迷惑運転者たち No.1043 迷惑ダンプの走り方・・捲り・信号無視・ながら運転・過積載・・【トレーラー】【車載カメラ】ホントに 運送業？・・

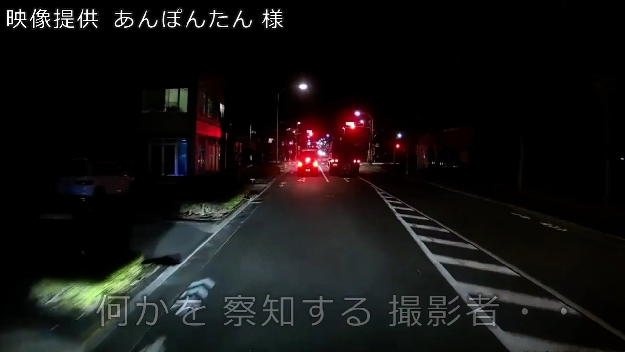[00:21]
なんか嫌な予感がするな。やめなよそれ。結構追いついてんの。ああ、バックライン見ちゃうし。ああ、そういうのはね。